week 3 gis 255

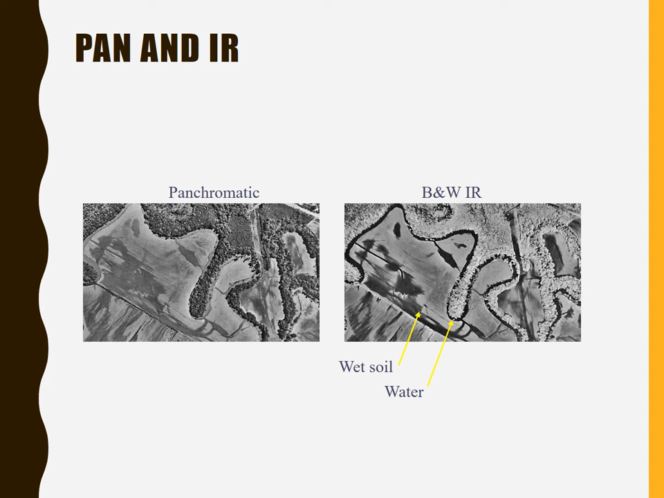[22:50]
or wet soil and you can actually make out the river in the black and white infrared whereas you can't in the panchromatic the river being that dark snaking outline that goes through the image on the right where the little arrow from the word water points to